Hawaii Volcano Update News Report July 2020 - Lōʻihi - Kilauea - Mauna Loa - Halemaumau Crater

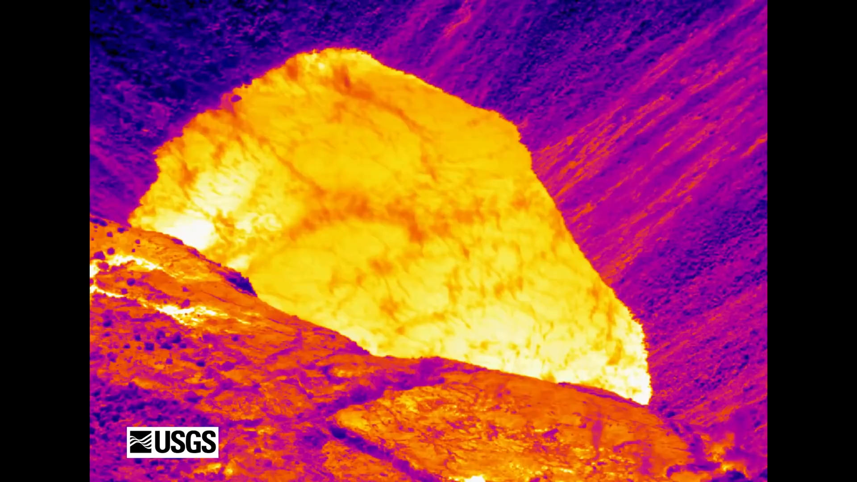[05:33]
which mostly masks the thermal features of the water surface.
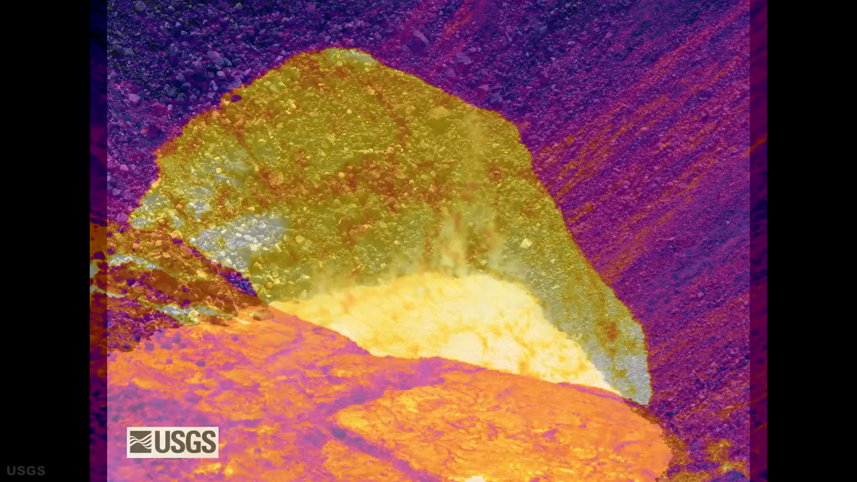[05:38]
In this photo, also taken June 23rd, of the eastern end of the Crater Lake, the water appears to be slightly warmer.